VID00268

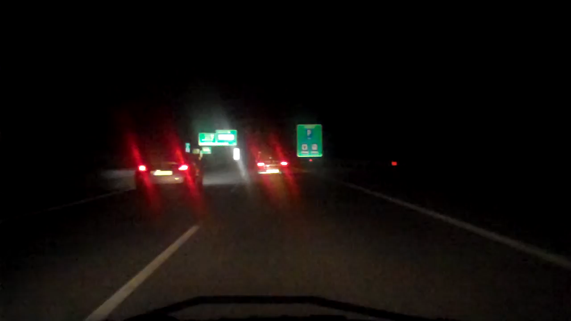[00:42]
Signs up there. Looking for the town centre now. It's just a matter of time. Pit Mace. Signing out. Maybe for the last time. Fine.